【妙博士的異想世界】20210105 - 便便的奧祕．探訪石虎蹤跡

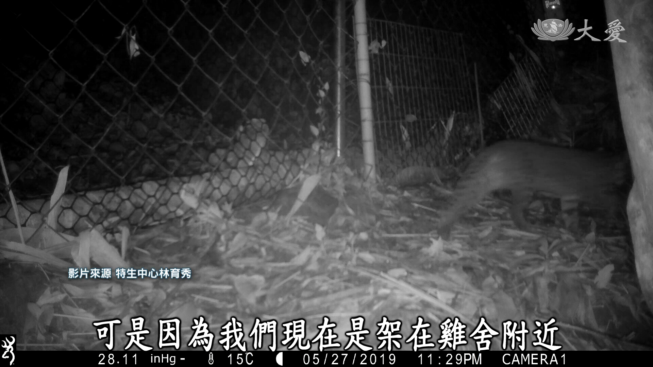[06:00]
可是因为我们现在是架在鸡舍附近，那假设鸡舍主人有通报危害的事情的时候，我们就会来确认石虎是不是有回到这个鸡舍来吃鸡的状况，就可以透过自动相机去收到它的影像。 通过监视摄影机，我们发现原来闯入鸡舍的不只有石虎露露，还有白鼻星、穿山甲，甚至我们还意外发现不只有一只石虎进出鸡舍呢。看来凶手不只有一人。由此可知，鹿谷就是野生动物的天堂。